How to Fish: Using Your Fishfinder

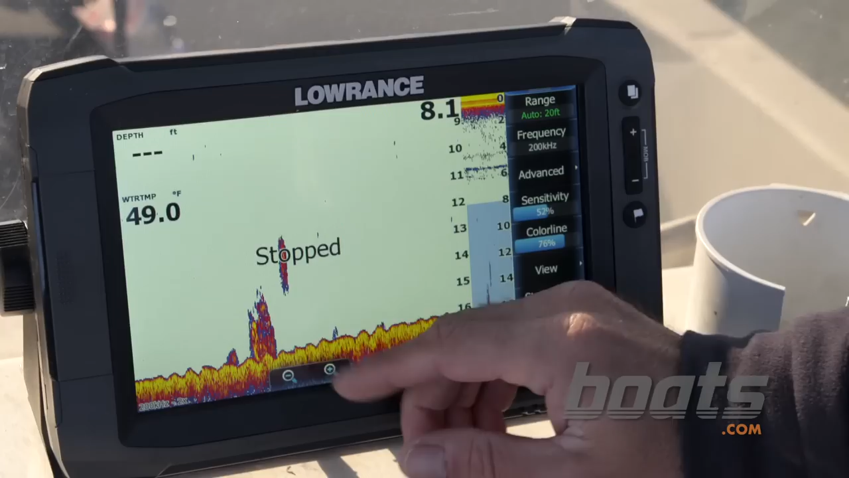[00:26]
On screen: water 49.0°F
see blobs and patches like this you're looking at small fish maybe some perch on the bottom or some bunker swimming around other
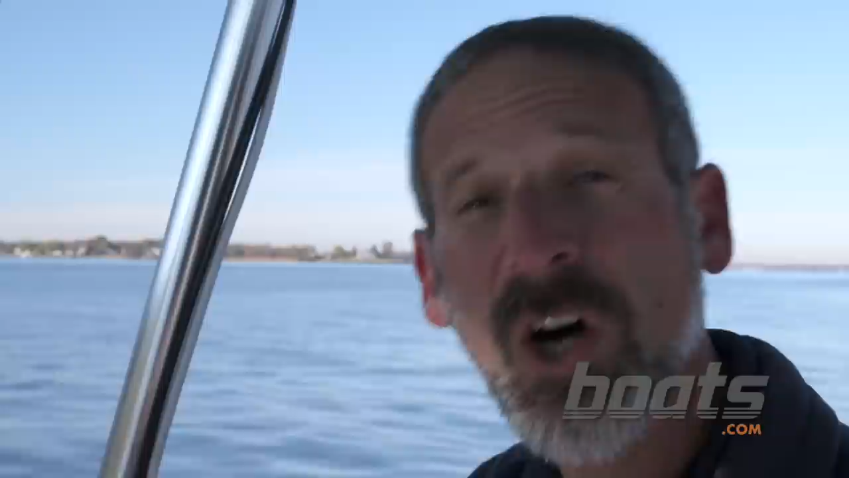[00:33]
than those fish symbols most of the auto functions on a modern fish finder are pretty darn good what you want to see is an arch shape something about like this on
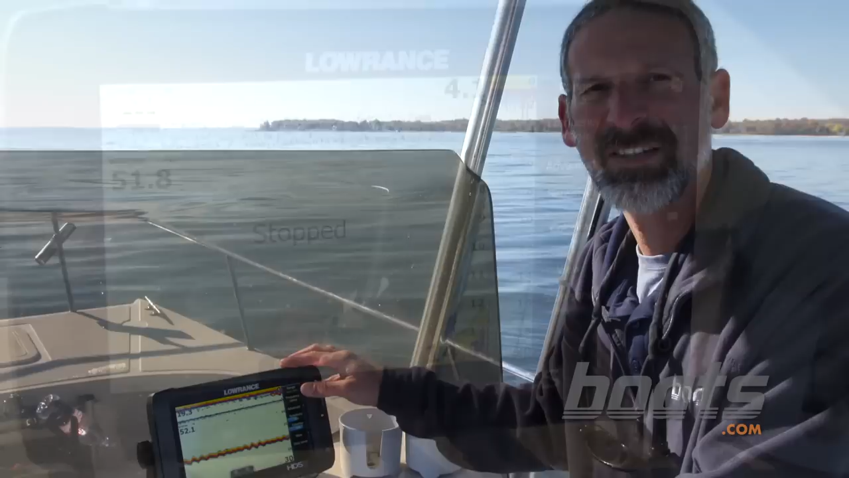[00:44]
days when the automatic features are getting fooled you may have to do what's called peaking the transducer to get the sensitivity set right the first thing you'll do
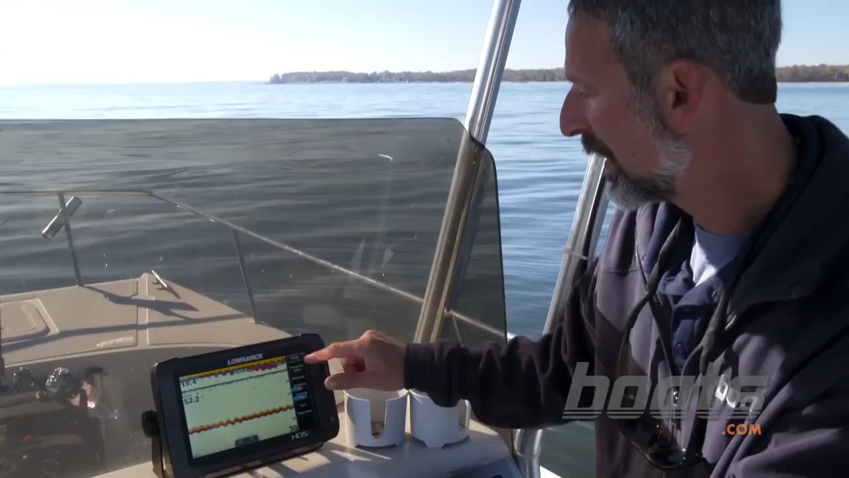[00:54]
is change the range you have to make it at least three times the depth next we're going to take the sensitivity off of auto and increase it until we see a second bottom reading down below the first one then reduce sensitivity until the clutter is gone but you still have that bottom reading down there now you're getting a pretty good view of what's underneath the boat now that you have
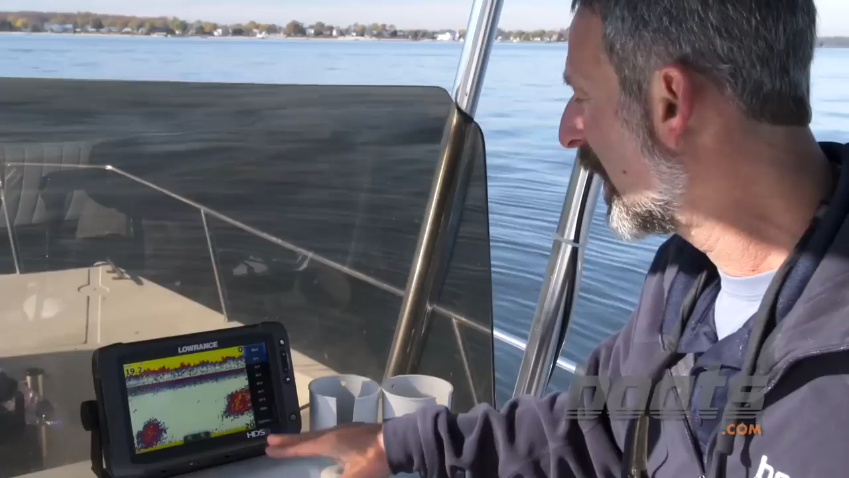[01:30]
the sensitivity set you can put the range back where it belongs and don't forget when you're looking at fish on the meter if they're down near the bottom use your zoom you get a much better view of what's
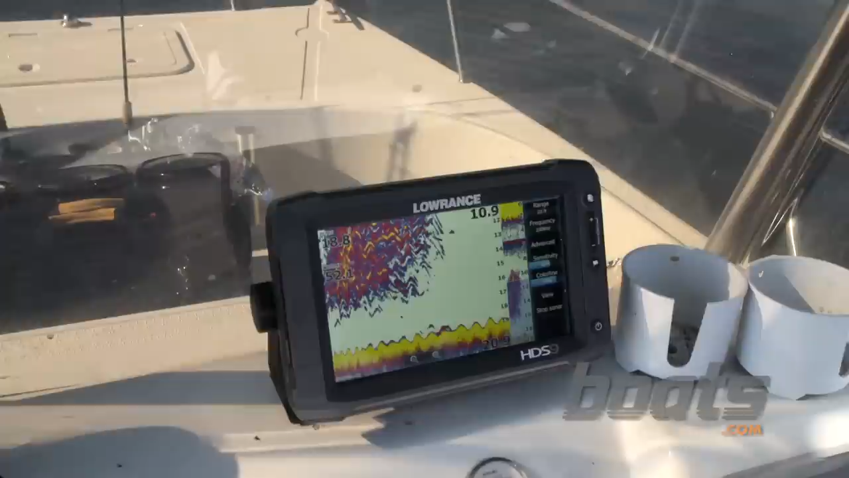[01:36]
going on now notice all these nice little arches that's a school of fish now here's another way you can get a lot more data out of your machine look at how the screen is moving across here I can increase the speed that it's scrolling by doing so I'm looking at the freshest data available
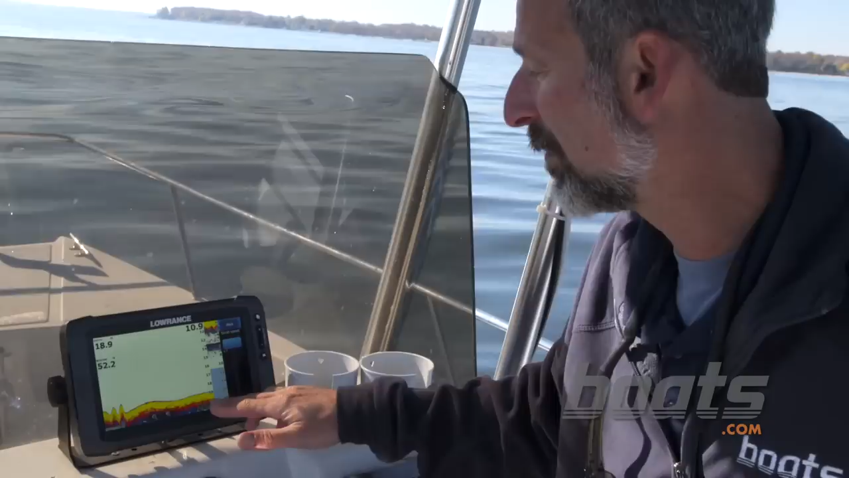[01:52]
that slow scroll only is showing you a history of what you went over before now what if you're using a side scanner well in that case
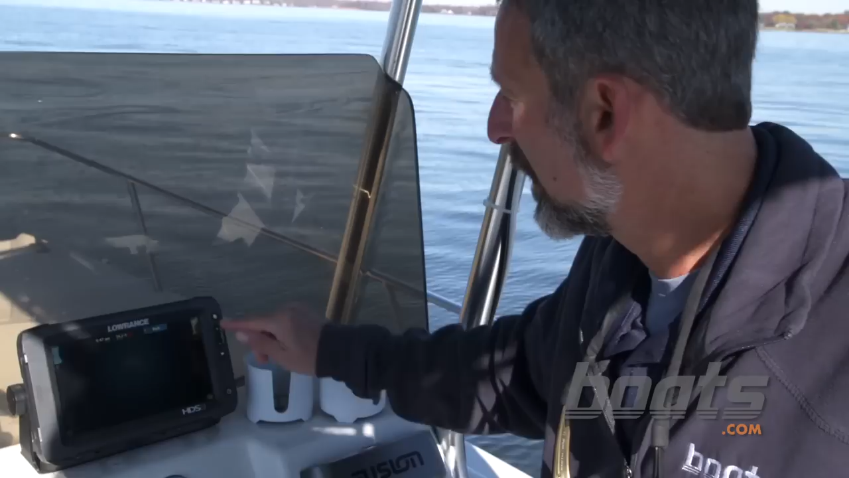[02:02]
the auto function again is very good the one thing that's really important for people to to change according to their own taste is the color palette this can really have a very big bearing on what you
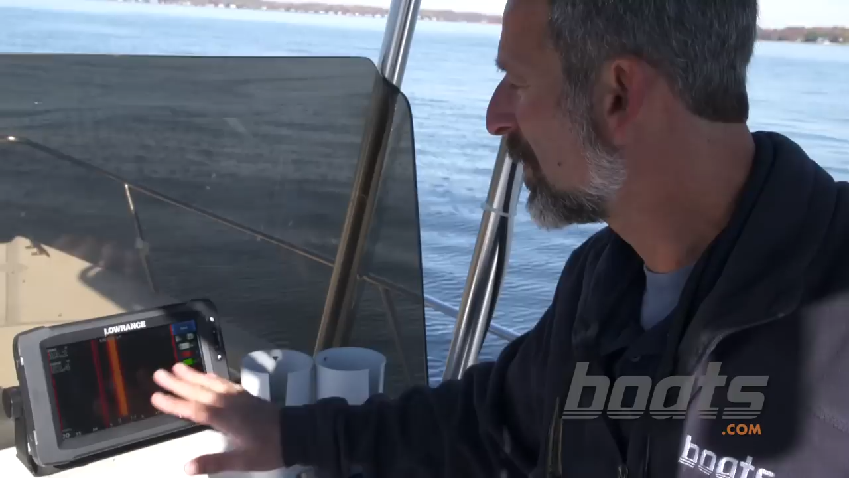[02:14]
see on the screen and how it appears to your own eyes now don't forget your side scan sonar tends to see structure much better